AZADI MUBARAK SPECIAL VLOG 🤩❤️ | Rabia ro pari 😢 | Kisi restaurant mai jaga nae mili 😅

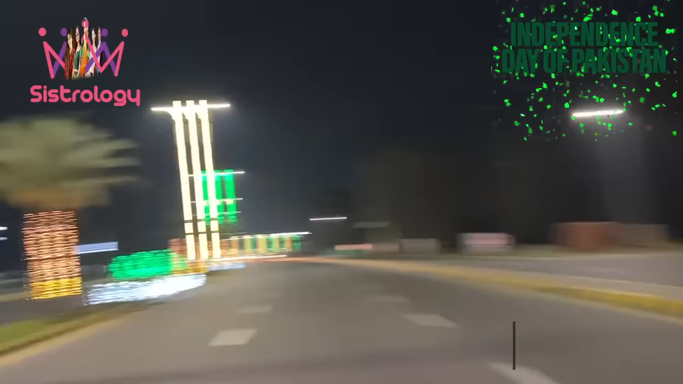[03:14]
यार वैसे बहुत मजा आ रहा है, कोई भी नहीं है सड़क पे,